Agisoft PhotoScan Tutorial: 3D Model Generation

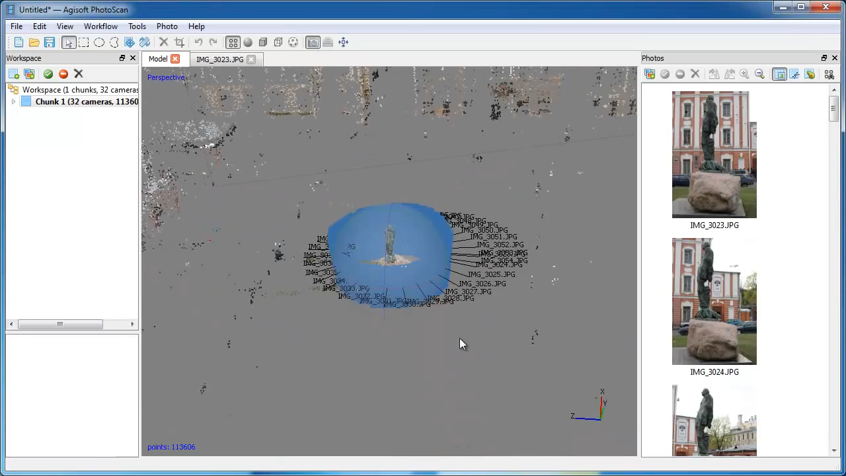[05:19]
Blue rectangles indicate camera positions. They can be hidden with Show cameras button. Now you can move on to the second processing step. Build geometry. First of all, you need to adjust bounding box. It indicates the region of the scene, which will be reconstructed. Use the Resize Region tool to change the volume of the bounding box. Try to locate the whole model within the bounding box.
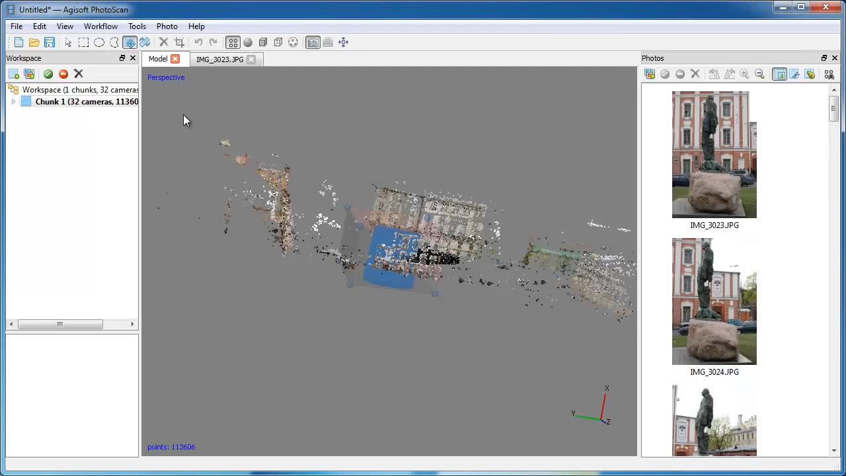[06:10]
If there is such a need, the box can be rotated as well, using Rotate Region tool. Now you are ready to run Build Geometry step. Open Workflow menu and choose Build Geometry command. For closed surfaces, you should choose Orbitry object type. Set geometry type as Smooth. Target quality will be set to medium value. Higher values can be preferred in the projects where super-detailed geometry is required. Yet one should be careful when choosing high geometry quality value, since such operation will be demanding in memory and processing power resources.